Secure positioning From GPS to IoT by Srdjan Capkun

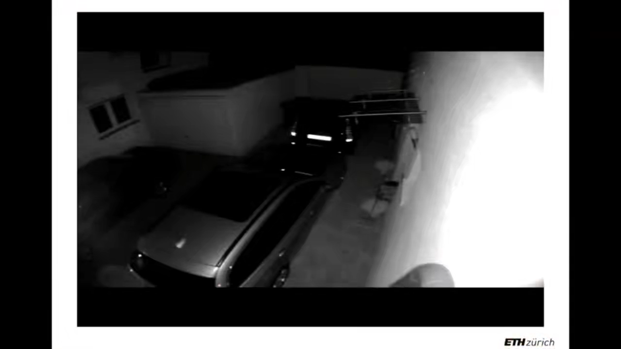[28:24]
well yes so you see these guys that are essentially one with um with the device here they are what what are they doing so they're essentially exciting a key which is in the house and then relaying the messages to the to the car and then unlocking the car starting the car and and driving away so the the the the you know you you come home you put your keys on the table your car is outside i come with a with a colleague i put the